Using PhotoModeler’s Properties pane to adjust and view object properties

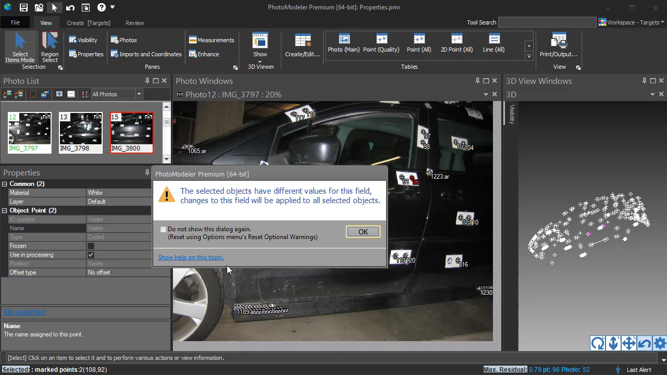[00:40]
Editing this value will change the property on all selected objects. If two or more objects are selected and their properties do not have the same value, Varys will be displayed. Selecting an editable property that lists Varys will enable the Edit Variable Field hyperlink. Clicking on this will first warn you that changing the value will affect all selected objects. Clicking OK on this warning will allow you to change the property. Some properties have specific hyperlinks for changing a property. For example, this CodaPoint has the Uncode hyperlink.
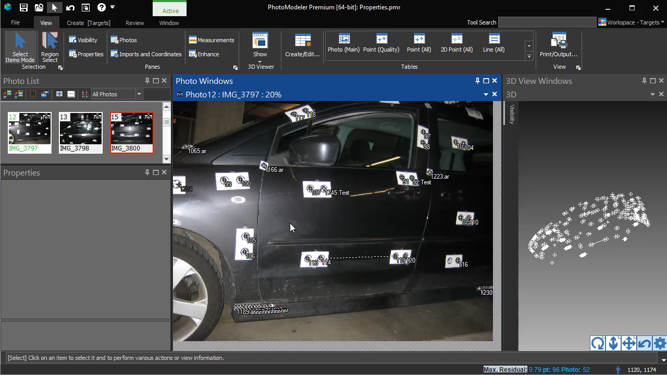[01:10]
Photographs also have properties, but since they are not a selectable object type,
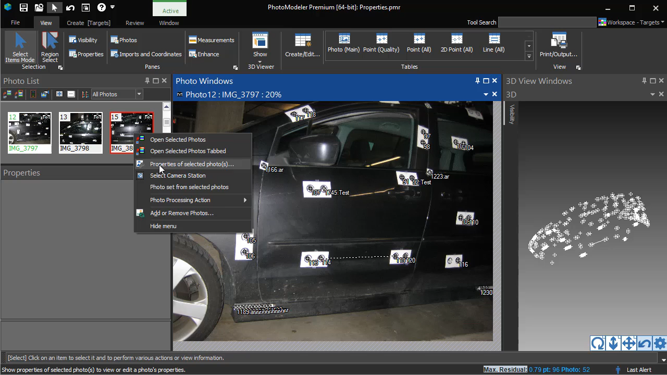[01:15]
you must right-click on either the photo thumbnail or an open photo view
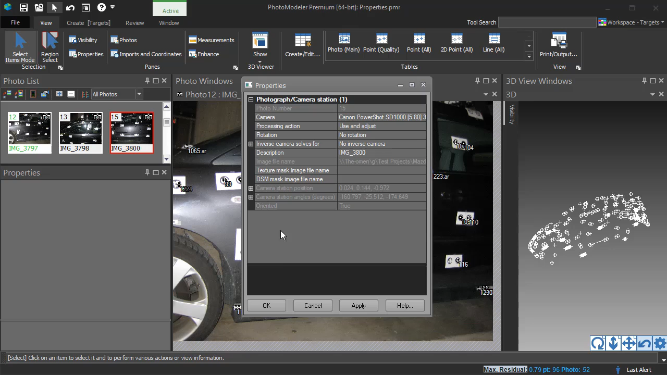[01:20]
or a camera station in the 3D view and choose properties of selected photo. Most object properties are also visible on a table view. See the table view video tutorial for more information on tables.